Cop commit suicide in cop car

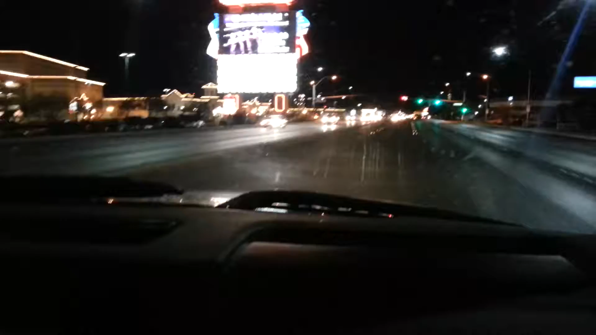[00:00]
a lot of our relationship is just going around filming things. No, that's yes. not a lot. That's a lot. It's enough. It's enough. But it should be more. More? More. Beginning to look a lot. Holy shit! Fuck, nigga! What's on fire? We're
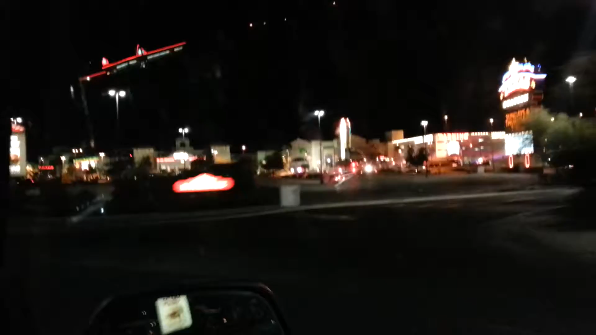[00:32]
about to go find out. There's police. Oh my fucking.
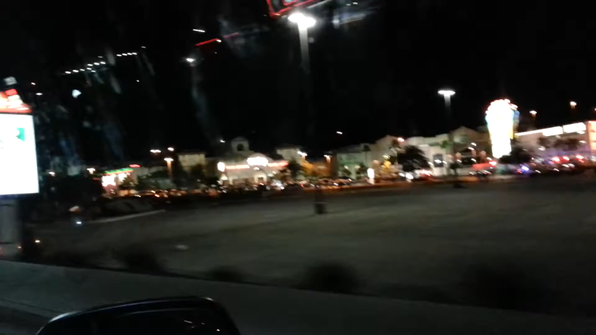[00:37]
Oh wait. What? Oh, that was a turn only though. Yeah, but you don't understand.
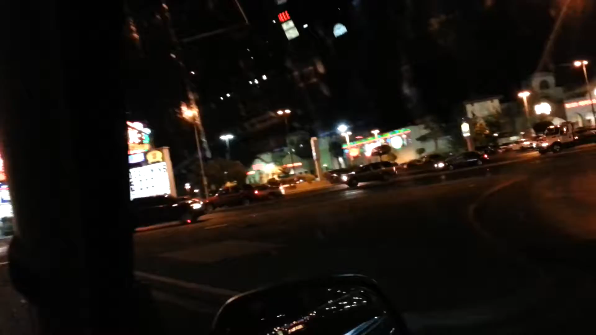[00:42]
That's blocked off right there. What? Why? It's blocked off, dude. Oh, I didn't see that. They're all the way up the ramp. Oh my shit.
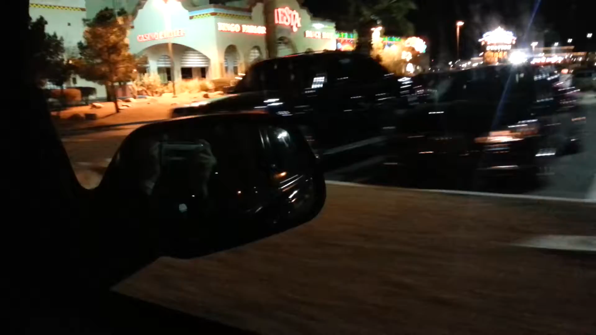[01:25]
Oh my gosh, shut up. Hey, look, I found a leg. Let me guess, the water came about out there. No, it's just the, oh, cop.
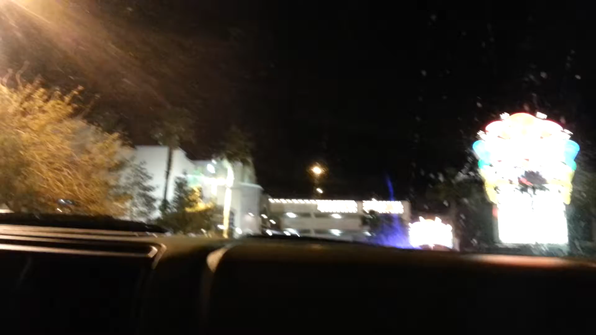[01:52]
Videotape. I am, but it's just like, can I get in trouble for that? No, of course not, dude. No? Okay. Trust me. No, you cannot.